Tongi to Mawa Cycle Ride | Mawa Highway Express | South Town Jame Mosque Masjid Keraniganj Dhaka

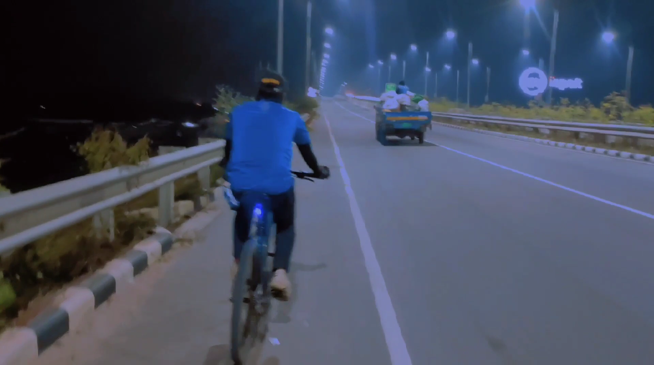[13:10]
জমকালো বাতি, পুরো হাইওয়ে ফাঁকা, যে যার মতো চালাচ্ছে, আমি আমার মতো ছুটতেছি।